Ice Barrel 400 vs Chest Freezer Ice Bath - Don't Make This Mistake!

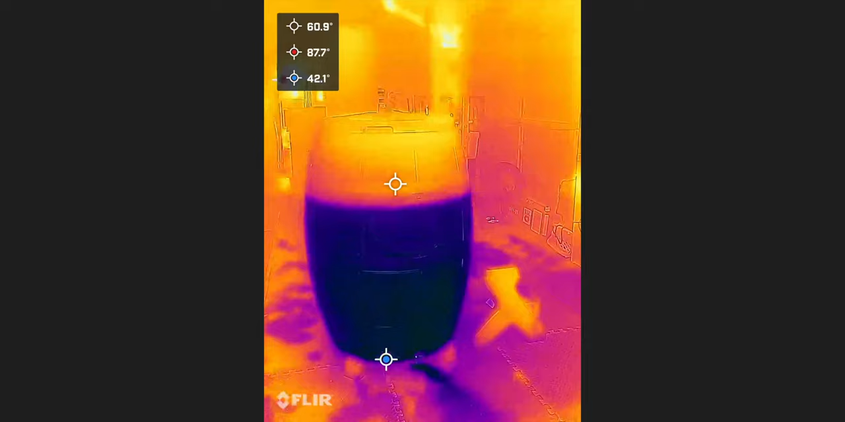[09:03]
100 pounds of ice definitely wasn't enough But it looks like we're at 48 degrees So we are definitely like 10 degrees
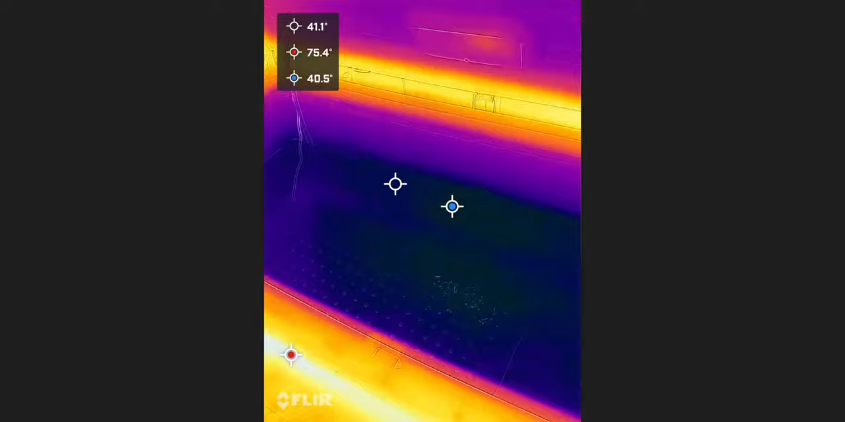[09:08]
warmer than the chest freezer that I have So what I will do is actually I want to leave this lid on